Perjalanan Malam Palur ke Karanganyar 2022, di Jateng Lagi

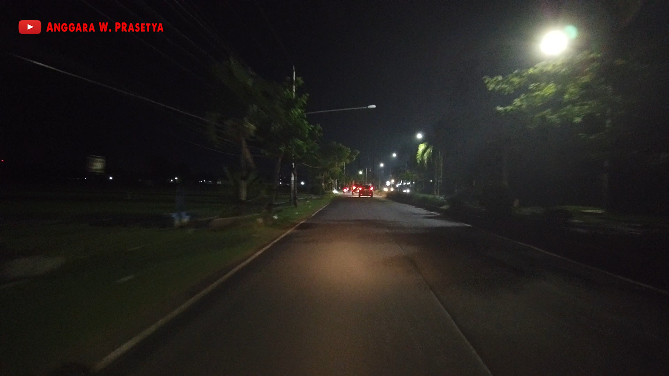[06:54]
Palur Sampai Karangan Itu bagus Gak ada Lubang-lubang Ranjau Ya karena Jalan ini tuh Cukup jarang Dilalui Terk-terk gede Container Gitu Biasanya Di palur kan Mereka Belok Kiri Belok arah utara Via Seragen
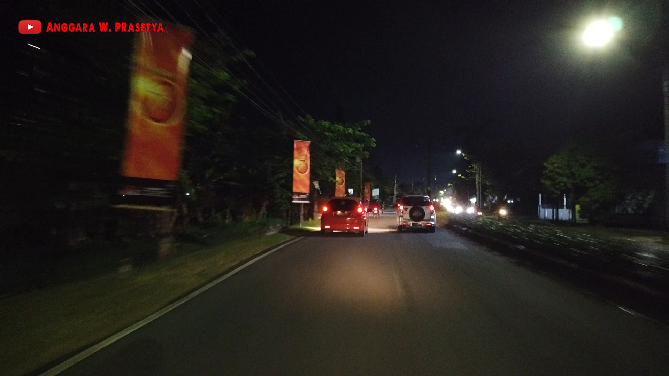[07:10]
Yang mau ke Jawa Timur Bus-bus gede Gitu Nah itu
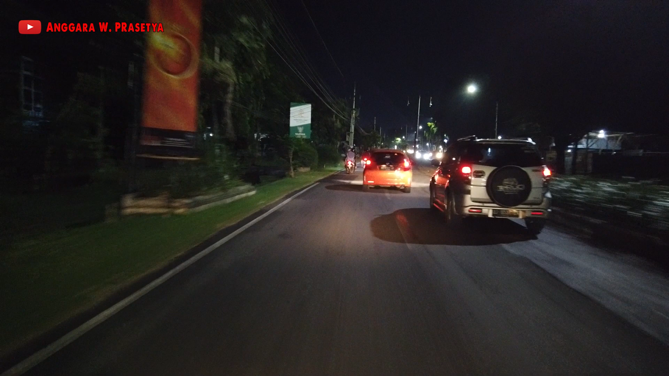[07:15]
Mungkin yang Bikin jalan ini tuh Lebih awet Lebih mulus Wah ini Sampai sini Agak basah lagi Jalannya Ini hujan Karena apa ya Bukan Karena apa Mungu Mulonibus nih Hujan Norografis Mungkin Hujan Yang Disebabkan oleh Penguapan Kan siang Sore Wanas Jadi kan Wap airnya Menguap ke langit Kemudian Turun saat Sudara Mulai Dingin Kayak sore Atau malam gitu Oke
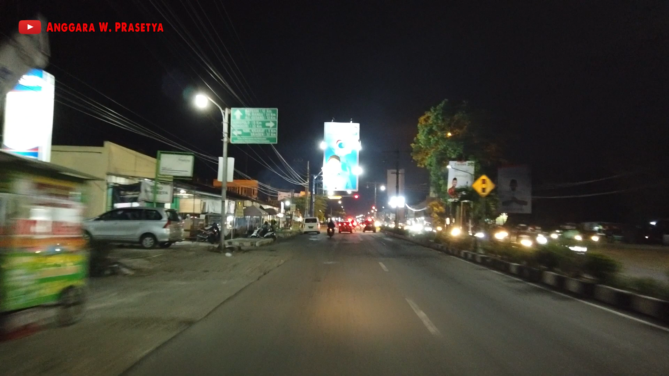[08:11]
lurus Adalah Masuk Karanganyar Kanan itu Kalau mau ke jemah polo Wana kiri Nah ini lurus terus Oke Cos
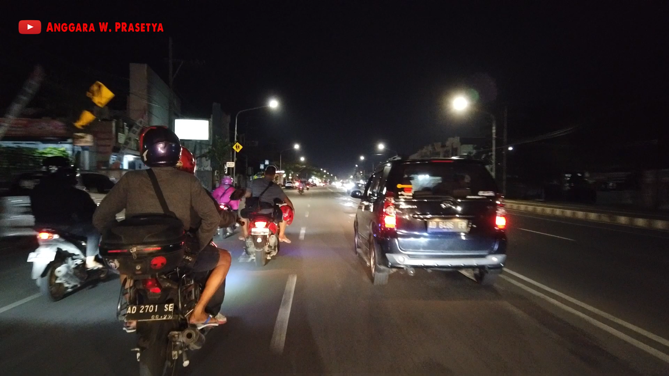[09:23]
Ngapaini pelan-pelan Helmnya kok dilepas Depan itu Saya tak balap Oke Ini dia Kondisi pusat kota Karanganyar Wah depan ada yang mau nyebrang Nah itu di Kanan Itu terlihat Masjid yang megah sekali itu Masjid baru Di Karanganyar Ya pengen sekali-kali itu Nge-vlog Pas siang-siang mungkin Sekalian ngedurun Di Alun-alun Karanganyar Sekalian Ngedurun
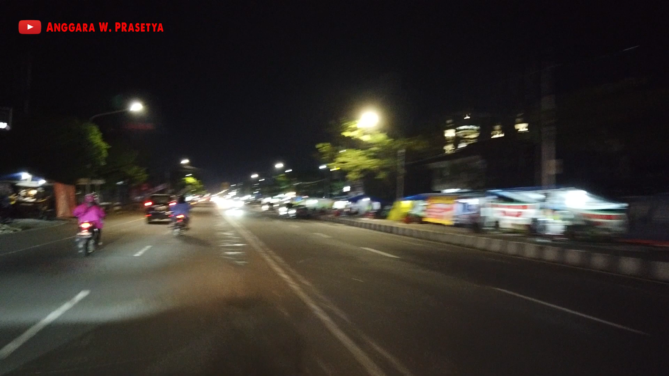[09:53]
masjidnya itu Pasti keren sekali Wuh Cos Balap saya ini Oke Aduh Ini ada segelangan Singkrodok Jerum Waduh Padahal di tengah kota Ini di sebelah kanan Di masjidnya Wuh Dibat Tepat di samping Dari Atau di sebelah barat Dari Alun-alun Karanganyar Ini sebelah kanan adalah Alun-alun Karanganyar Itu Rami Biat Nur Yang jualan banyak sekali
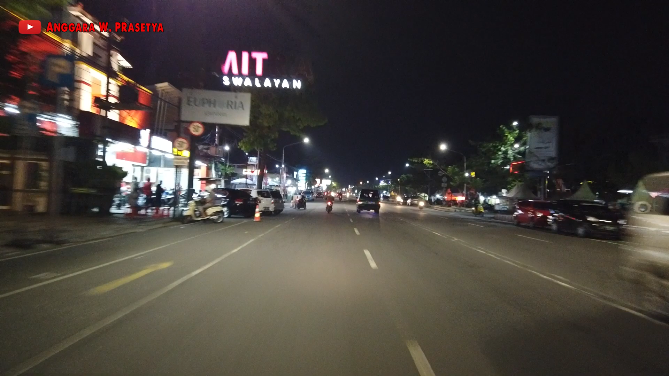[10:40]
Amin Kayak belok kanan Ngamur Oke Depan lampu merah itu Mungkin sampai sana nanti Udah merah Lampu hijau
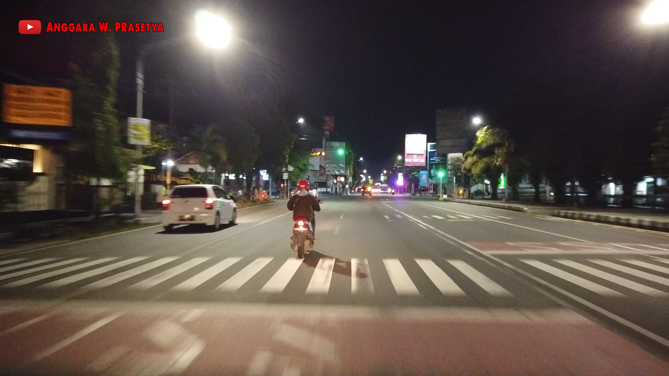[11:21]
Lima Empat Tiga Dua Saya hijau ya lor Alhamdulillah Terus kali ini ada Polisi Enerpolisi Polres Karanganyar Oke Ini aku lurus terus Ini masih jalan satu arah Ini
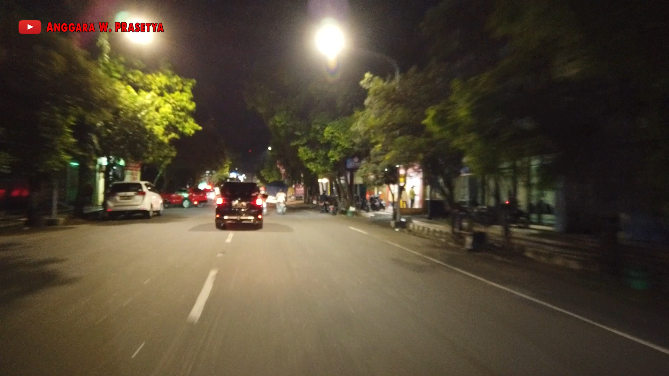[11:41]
Nanti di sebelah kanan Ada Taman Pancasila juga Nah ini Kalau mau balap mobil kayak gini Harus hati-hati Harus lihat
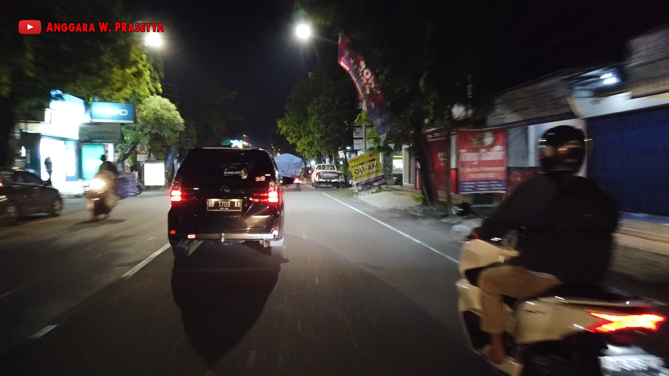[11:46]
Belakang Belakang sepi apa enggak Baru Ambil jalur kanan Wah kenapa ini melambat Aduh kenapa ini Nah ini masih Pusat ekonominya Karanganyar Oh pada mobil Kesini Apotek Kimia Farma Oke Nah dan di sebelah kanan ini adalah Taman Pancasila Oh rame juga Taman Pancasila Alhamdulillah Cepat Oke
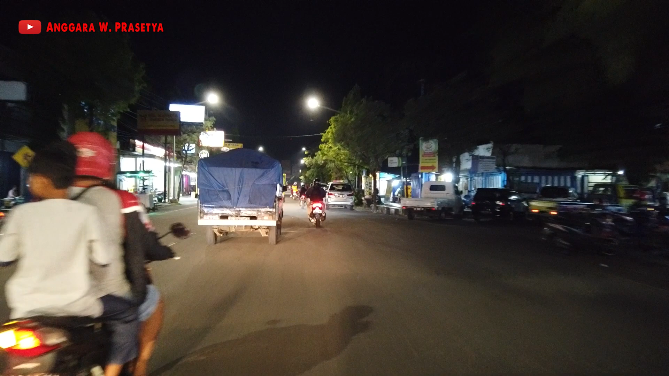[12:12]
Nah ini nanti Ada percabangan Percabangannya yang belok kiri Enggak kelihatan ya
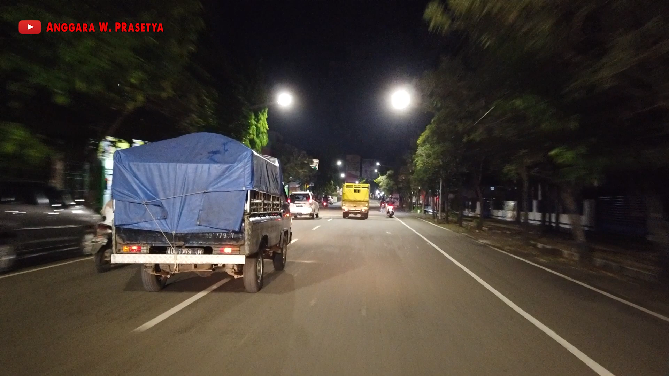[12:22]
Nah itu dia lor Di depan itu Nah ini kalau kiri Ke Karang Pandan Dan ke Tahang Mangu Lalu lurus adalah Ke Matasih Dan juga ke Tahang Mangu juga
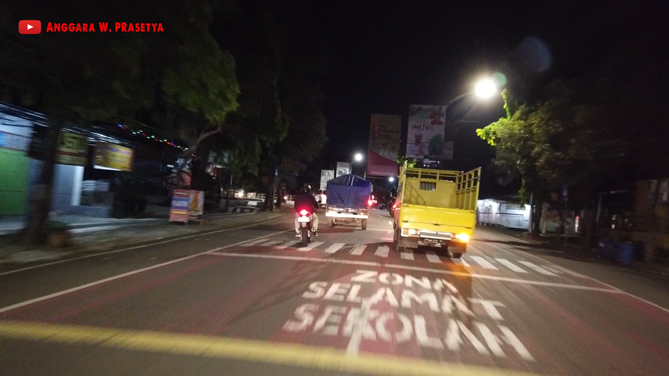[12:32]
Wah ini Kita gunakan Truck ini untuk perisai
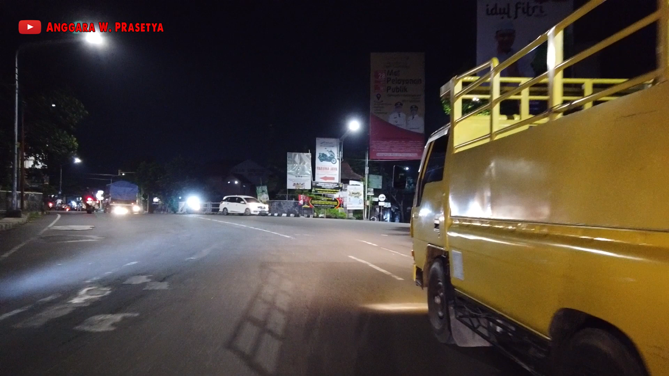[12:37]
Nah ini ya Aku akan belok Ini harus hati-hati lor Ini pertigaan Tanpa Lampu Lalu lintas Aduh hanggele Waduh Oke Maju sih aku
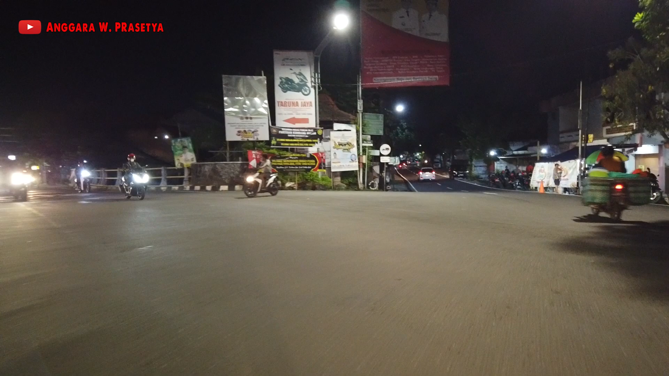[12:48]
Oke Nah ini harus hati-hati ya Kayak tadi itu ya
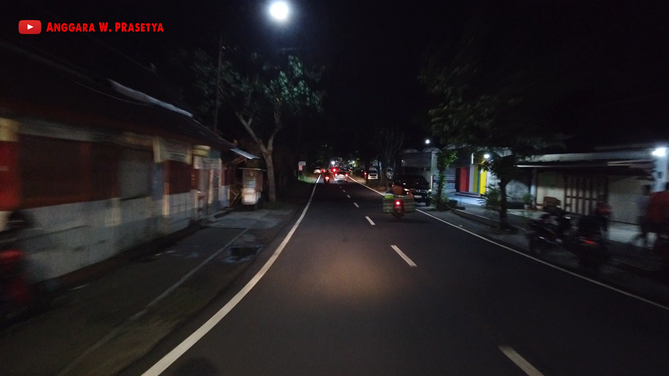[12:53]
Oke ini udah meninggalkan Pusat Kota Karanganyar Ini adalah Masuk jalan Karanganyar Mata sih Alhamdulillah